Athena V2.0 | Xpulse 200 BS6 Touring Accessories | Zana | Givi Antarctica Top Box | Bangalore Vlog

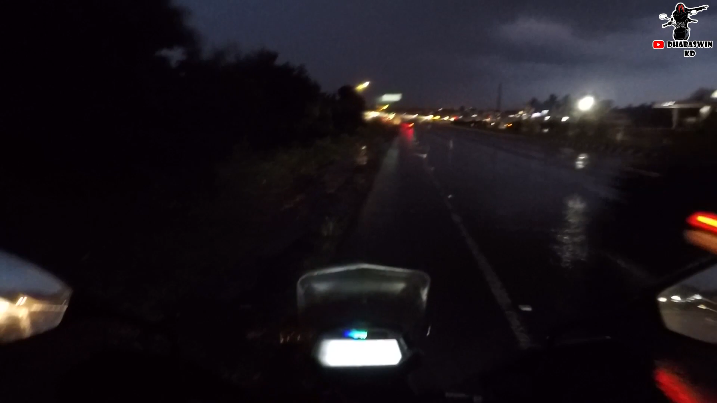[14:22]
ஓகே கைஸ், கோப்பை உள்ள வைக்க போறேன். இந்த நல்லா மழை பெஞ்சிட்டு இருக்கு.